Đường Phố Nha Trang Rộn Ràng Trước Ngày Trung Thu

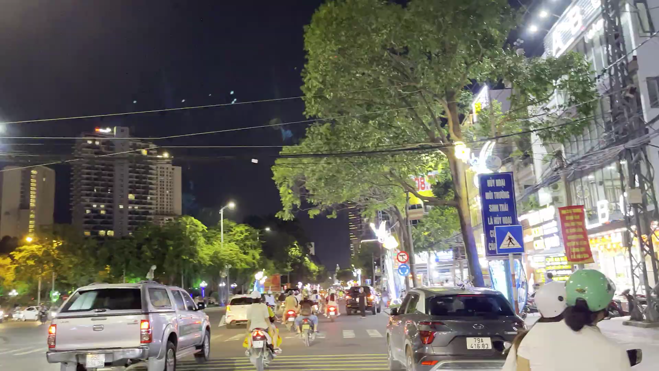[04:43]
Trước màn hình của cô chú chị bạn đó là những hình ảnh của vòng xoay ngã 7. Cái vòng xoay ngã 7 này là giao bên tay phải là con